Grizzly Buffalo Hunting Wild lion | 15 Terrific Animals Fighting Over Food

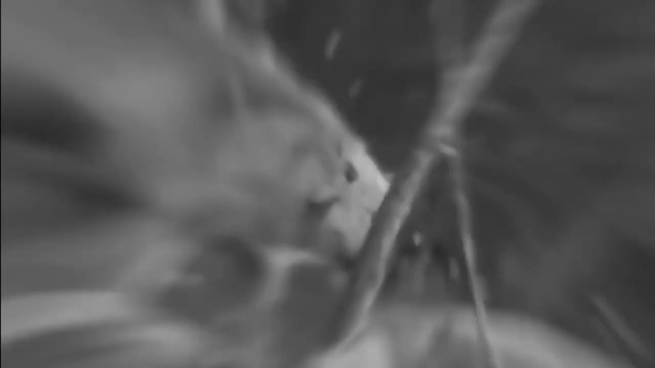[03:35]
ہیں اور ایک فیمیل بھیڑیا تو اس گوشت کو اپنے بھوکے بچوں کے ساتھ جا کر شیئر کرتی ہے
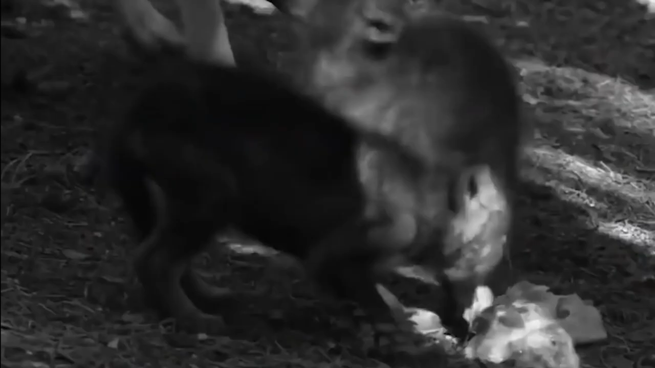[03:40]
ریچوں کے موں سے اس طرح گوشت چھیننا بہت مشکل تھا
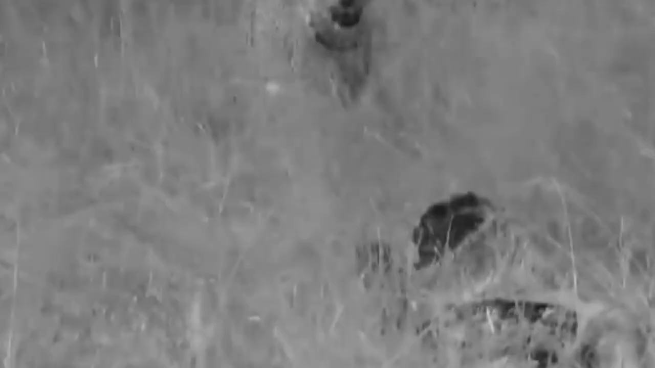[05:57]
دوبارہ اس گوشت کا حصہ یہ لیپرڈ کھانے کے لیے